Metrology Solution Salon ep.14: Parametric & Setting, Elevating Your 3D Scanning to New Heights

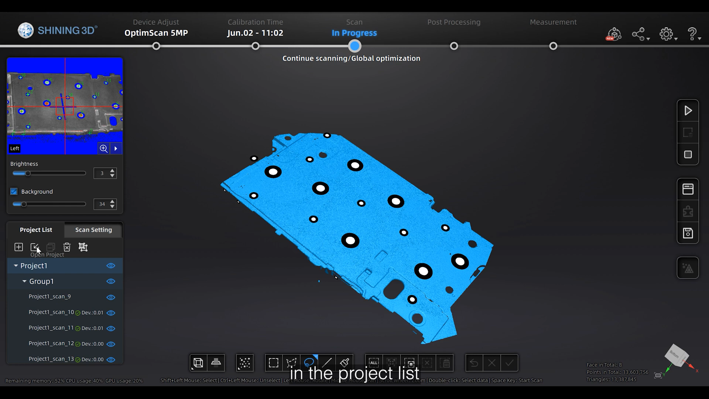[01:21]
In the project list, you could create, open, and delete project. Or it's able to delete a frame of data or a group of data using create or split group function.
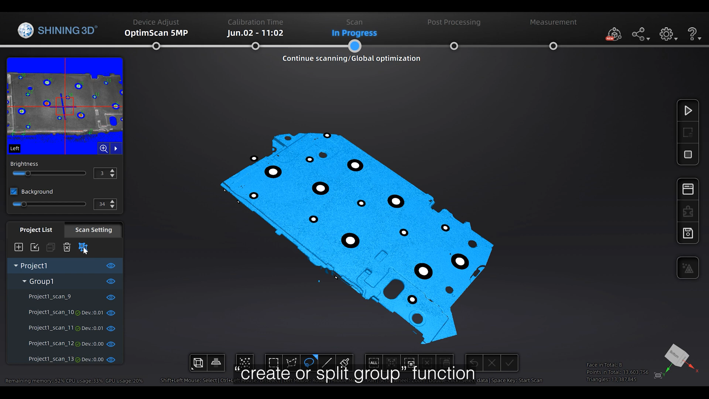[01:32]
The scanning setting will be the most essential part of this video.
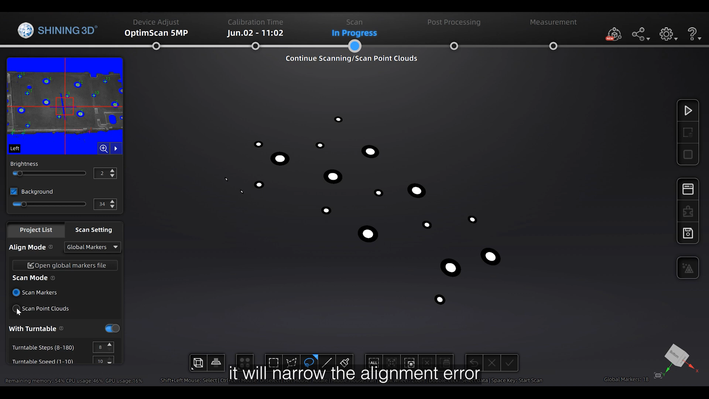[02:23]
It will narrow the alignment area and use for when scanning three more parts.
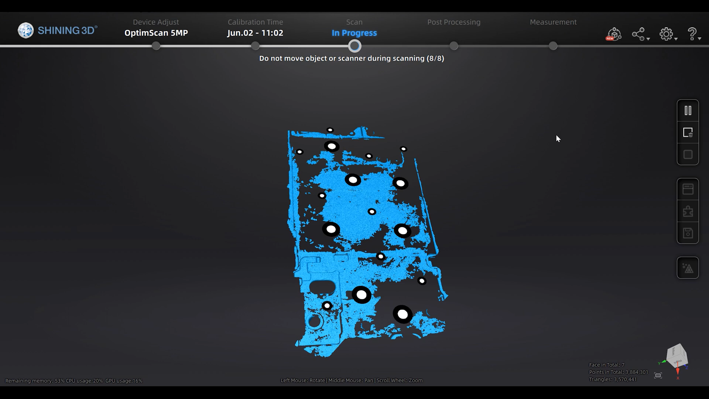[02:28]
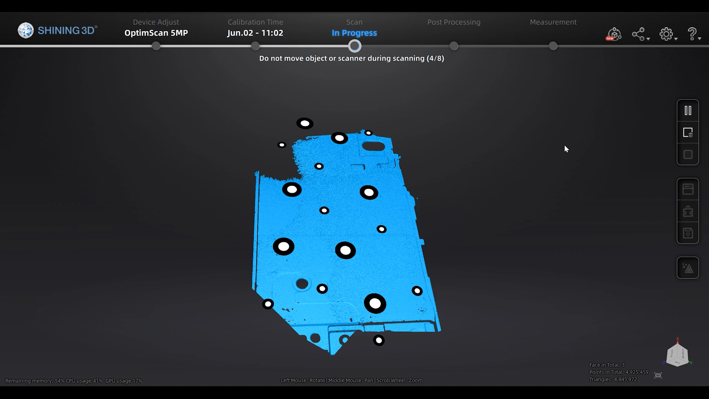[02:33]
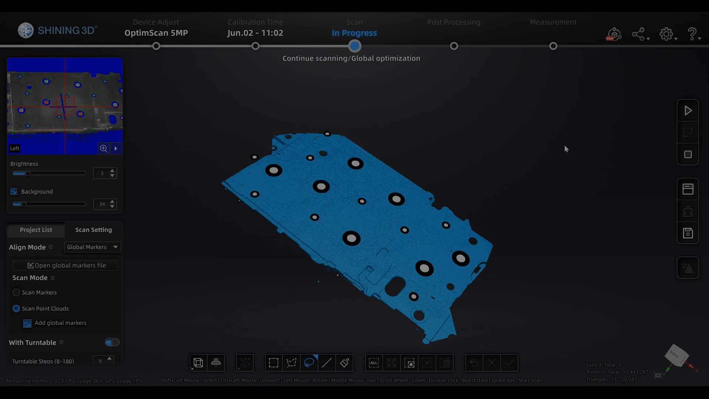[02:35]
This scanner also supports turntable alignment.
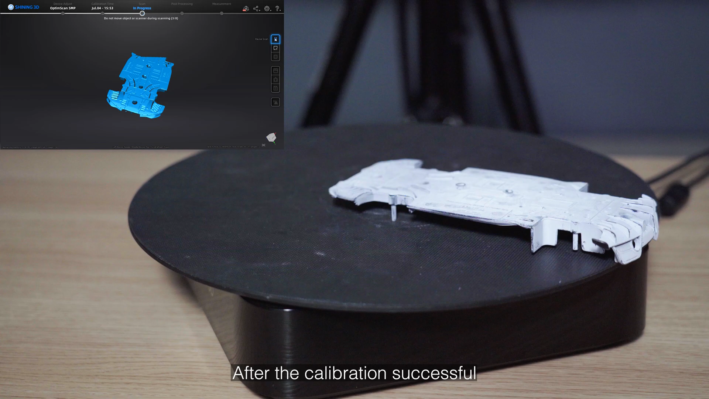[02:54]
After the calibration is successful, it will start to scan automatically and you
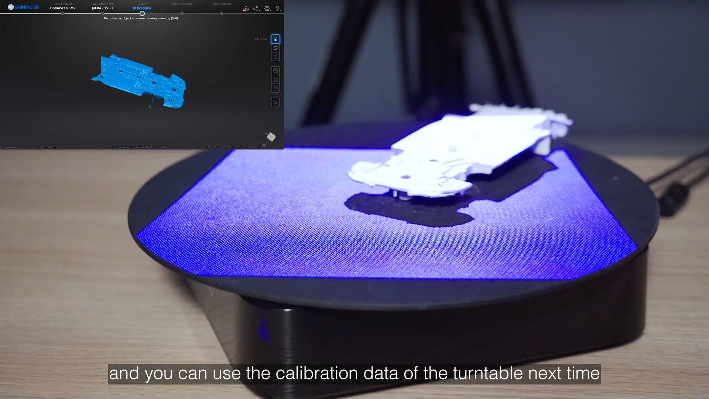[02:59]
can use the calibration date of the turntable next time by enabling the Use Exist Vertified Data function as long as the relative position between the turntable and the scanner does not change.
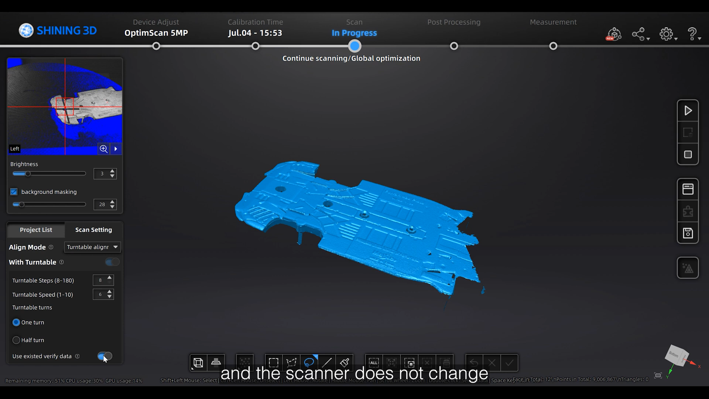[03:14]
Under the Align mode, there is Turntable function. Enable this, you can scan with the turntable. But this function is not working with feature alignment mode. You can set turntable steps, which means number of steps to finish one turn or half turn, and turning speed. Also, select one turn or half turn for the scanning. At the bottom is the HDR function. The software scans with the preset brightness and the scanning brightness cannot be manually adjusted at this time.
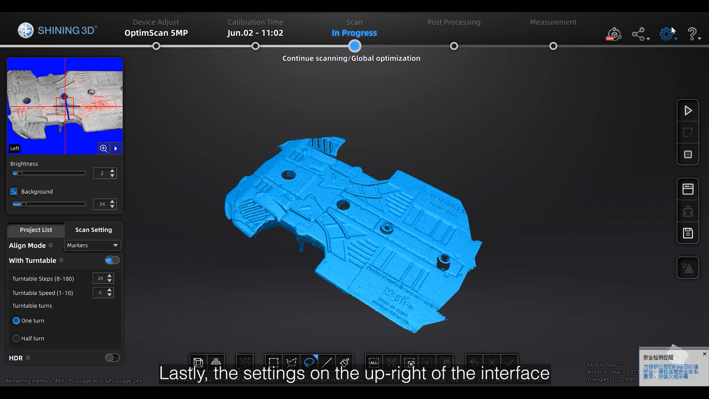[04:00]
Usually turning this on when a scanner object with large light and dark contrast. Lastly, the setting on the upright of the interface. In Advanced mode, there are four functions for you to adjust.
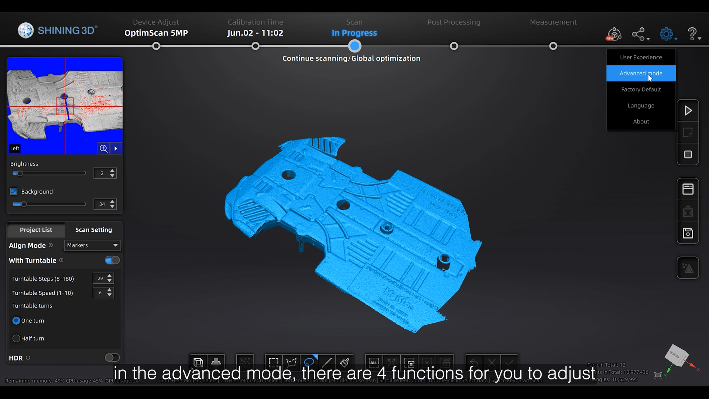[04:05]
First of all, the synchronized adjustment of both cameras. When you turn it on, you can adjust the brightness and background shielding simultaneously.
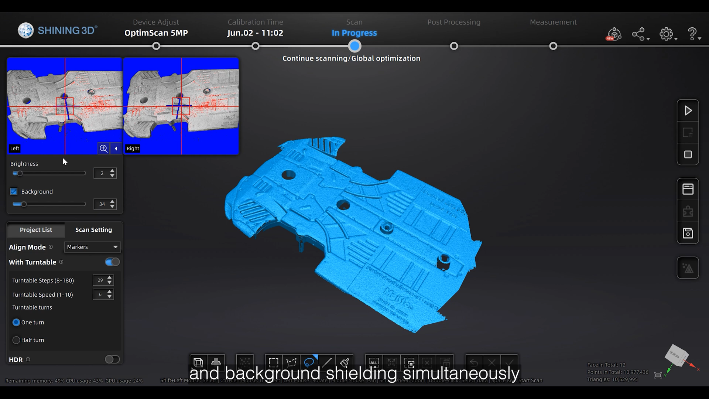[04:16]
When you turn it off, you are able to adjust the brightness and background shielding separately.
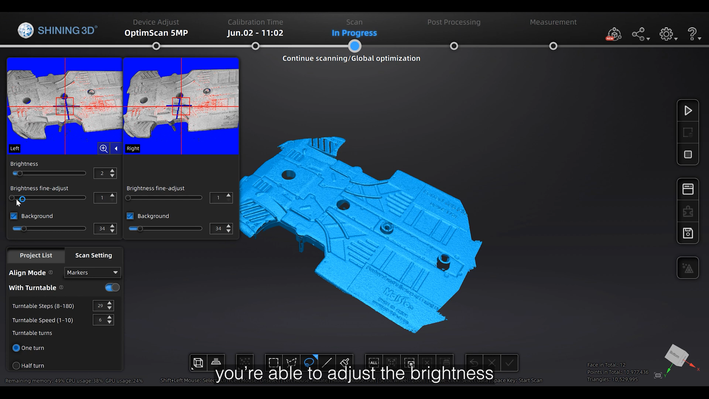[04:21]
Second one is turn on or off the two laser points.